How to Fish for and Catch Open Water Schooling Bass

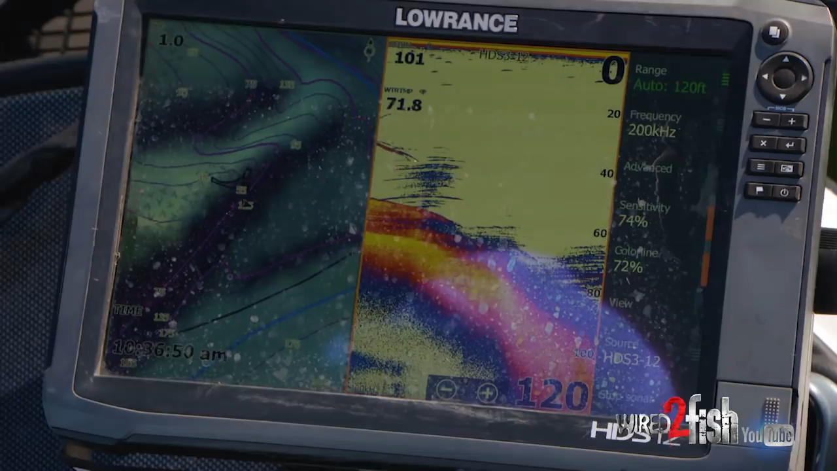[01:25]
Just like right here I'm in 89 foot of water but there's where the point runs out it's like 22 on top so
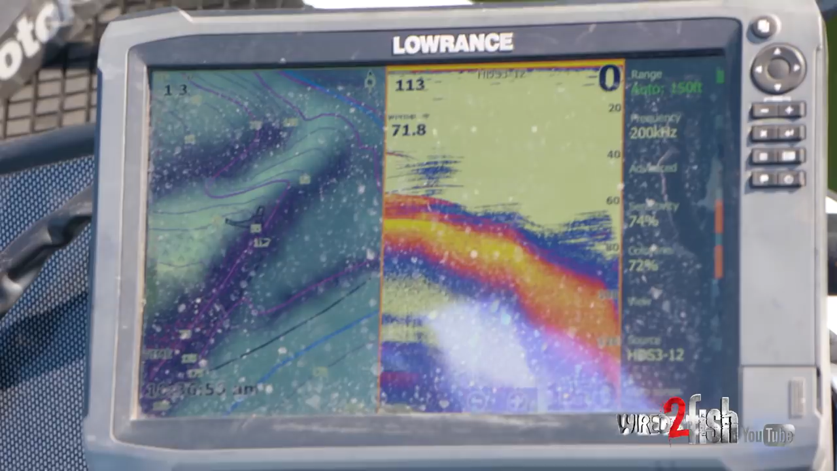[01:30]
those fish that out here they'll run the bait, corral them up on top of that point and they'll come back and suspend.
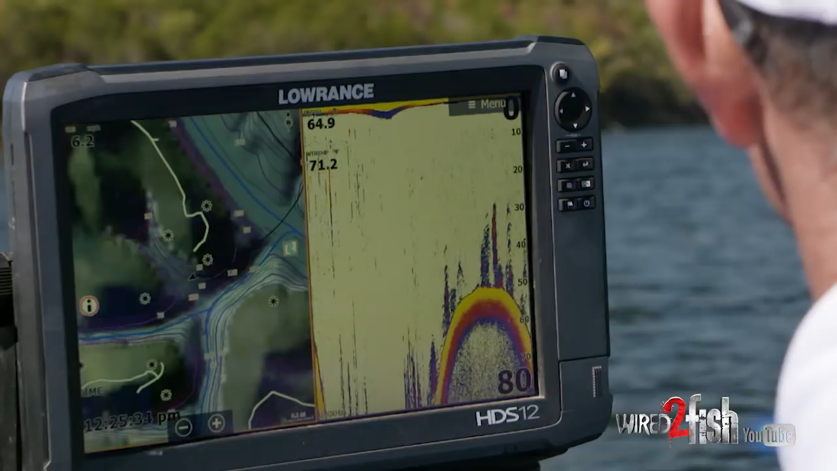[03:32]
Like right here you got deep water on a point they rush the bait up there and eat them.
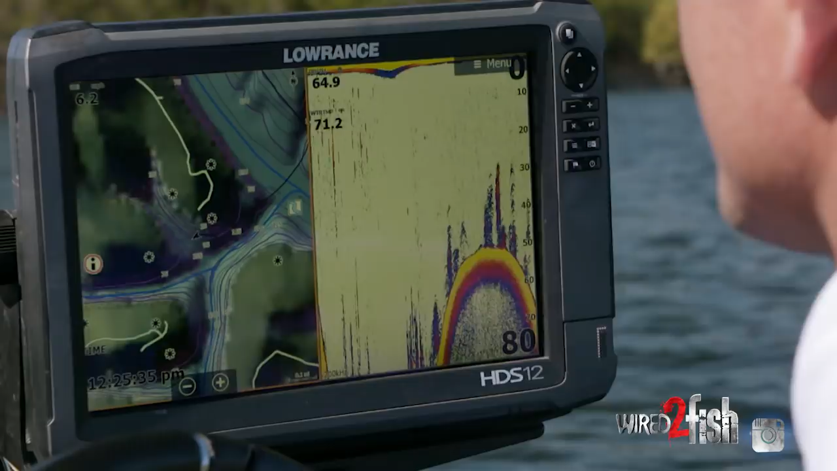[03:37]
Yeah when you know you're around a lot of fish you try different things that topwater deal you know that's that's
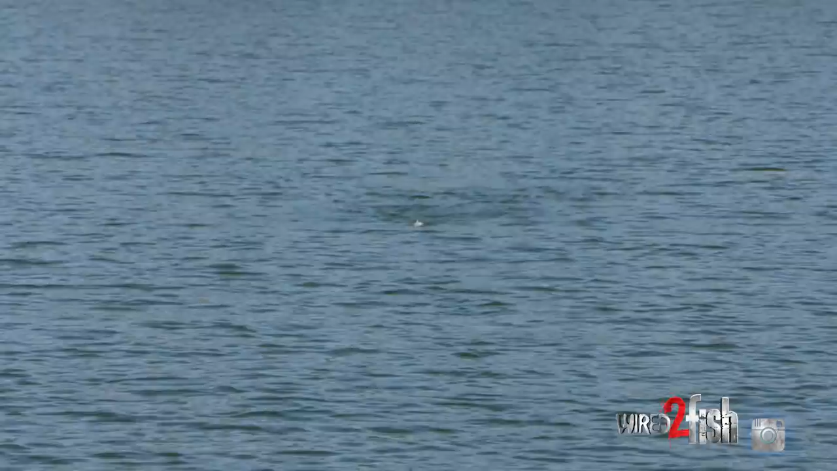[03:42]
a total reaction deal and most of the time you'll catch the biggest one there with the top water you know fast as you can over the top and he'll react to it and come up you know once you do that a while maybe catch one or two they don't really respond to it anymore
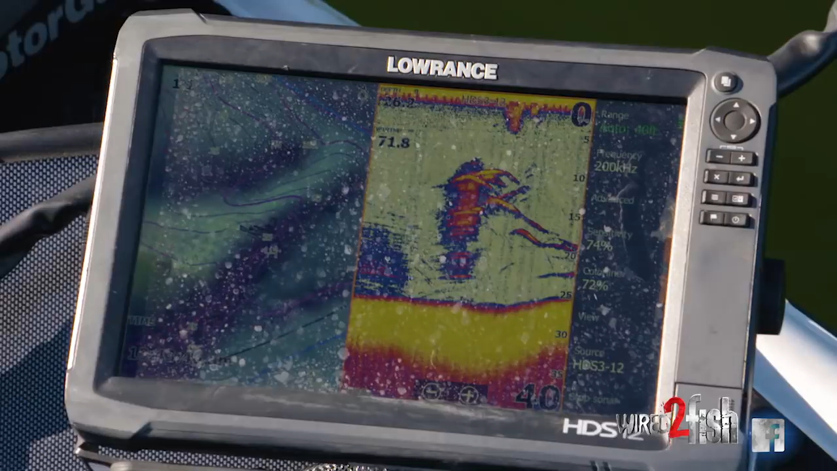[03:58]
and I can see them on my graph on this spot particularly they're suspended 10 to 12 foot of water.
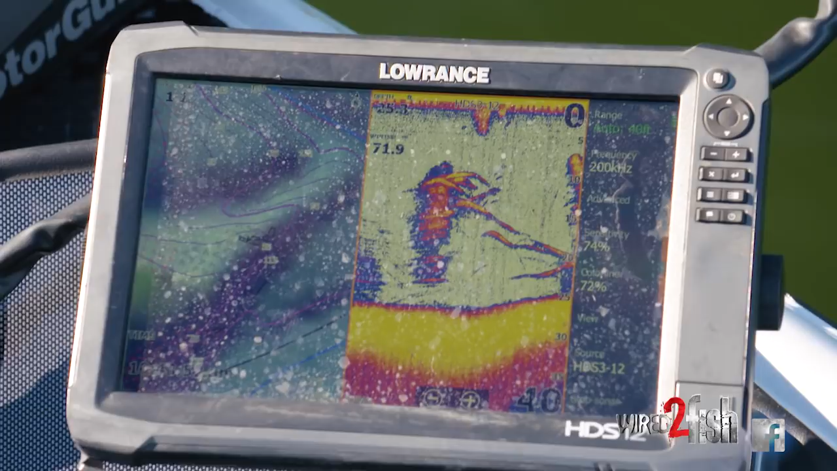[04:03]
With schooling fish and suspended fish in general you never want to get to that depth you want to keep your bait over the top of them whether it be summer, fall,